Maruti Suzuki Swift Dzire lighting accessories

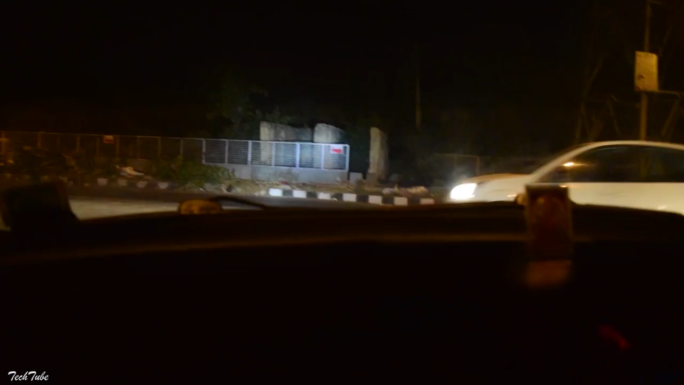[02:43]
उसके आपको मिलेगी 4,800 lumens के आसपस, और इसकी light eyes में भी नहीं चुपती है, अगर कोई सामने खड़ा हो, ये सबसे important part है, पहले लोग HIDs काफी लगवाते हैं, जो कि direct आप में चुपती थी, ये काफी better है, eyes में नहीं लगती,
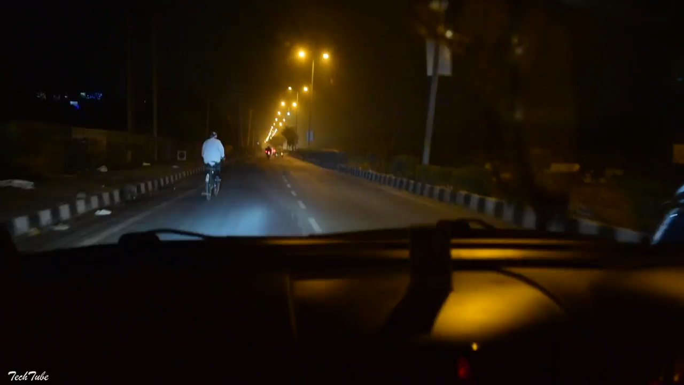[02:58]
तो ये वाले lights better तो हैं normal से definitely,
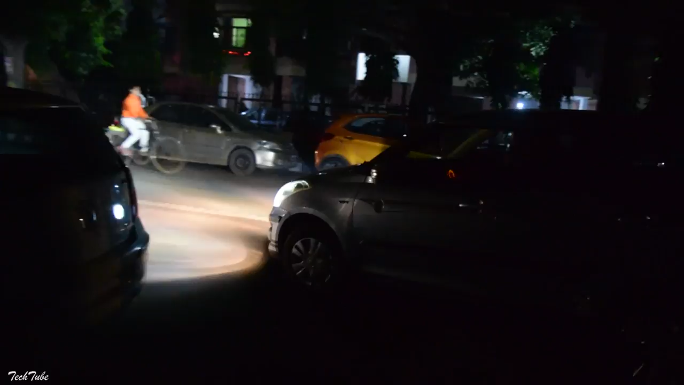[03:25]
तो अगर आप देखें तो pitch dark में काफी अच्छी performance है in lights की, और पहले वाले से काफी better है, तो ये LED bulb IP68 rated है,
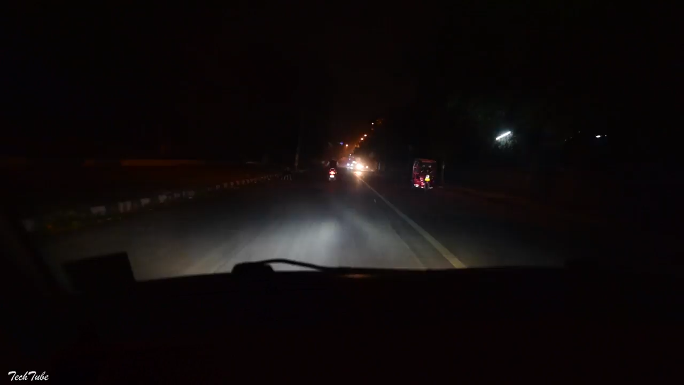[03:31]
ये water और dust resistant भी है, और साथ में snow resistant भी है, which is a very good thing, तो ये आप aux beam के तुरू order कर सकते हैं, I'll leave a link down below for you to use, एक coupon code भी साथ में आपको मिल जाएगा नीचे, ताकि आपको discount भी मिल जाए, और अगर आप order करें तो अपनी car का connector ज़रूर चेक कर लें,